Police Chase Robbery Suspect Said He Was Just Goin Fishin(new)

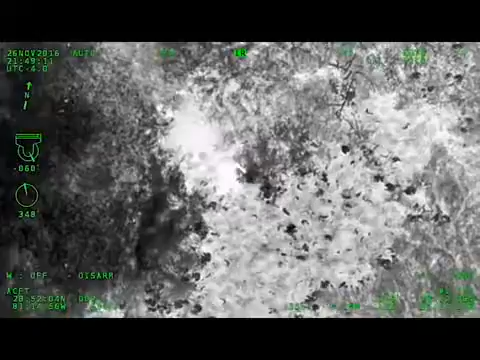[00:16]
Okay, he's on the move, he's going east-south-east toward the water,
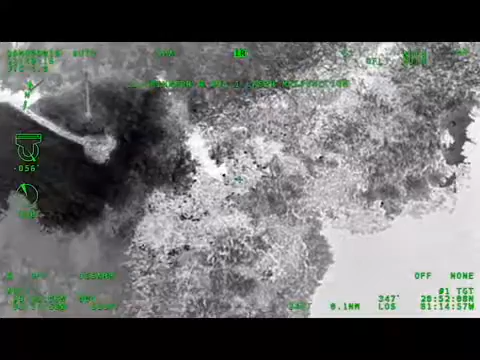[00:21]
actually in the water now. Alright, 10-4, we're tracking that direction it sounds like.
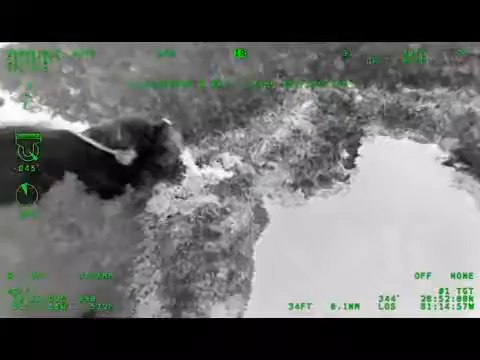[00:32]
Yeah, he's going in pretty deep, crawling along the weeds there.
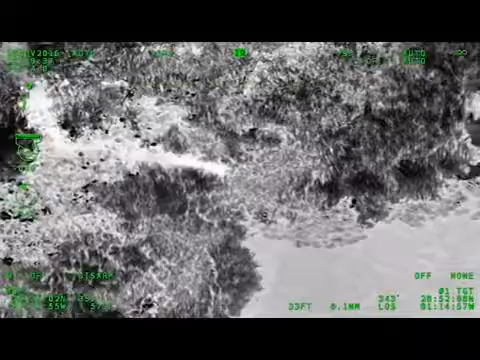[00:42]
Alright, when we get closer to him, if you want to try and light him up. Alright, give me a direction, off to our left.
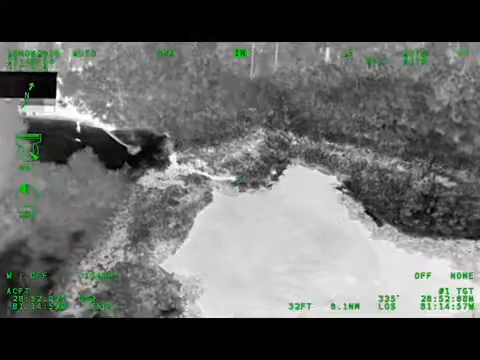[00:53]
Right where you are, where the dog is heading, almost off your, go to your left a little bit more. Keep going left, right there, right where the second unit is pointing, he's right in the water right there.
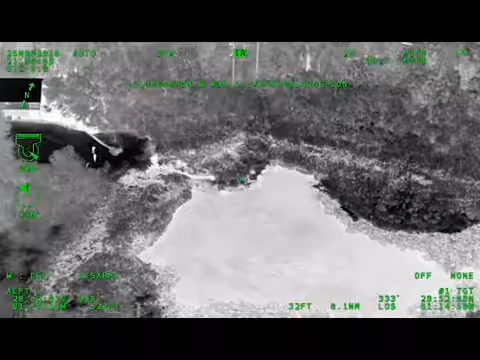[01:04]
Out front of him. Alright, K-9 where you are,
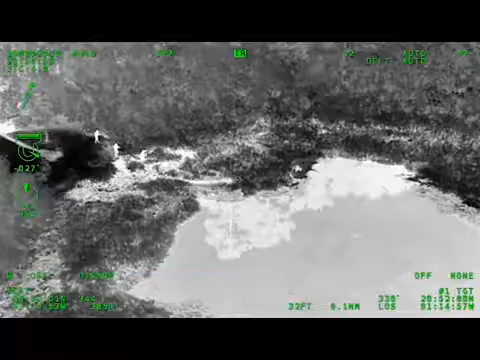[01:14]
if you were to take 5 steps directly 90 degrees to your right, and then he will be about 20 to 30 yards off your nose.
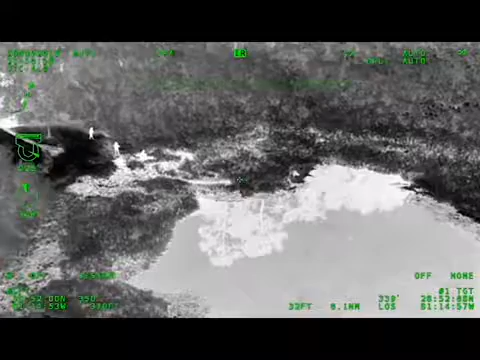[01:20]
300.
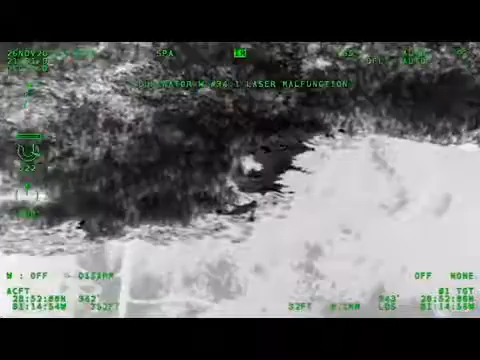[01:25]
I think he's putting his hands up, do you guys see him?
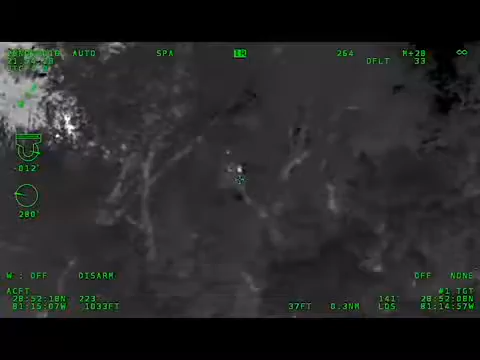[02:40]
All right, we got one secure.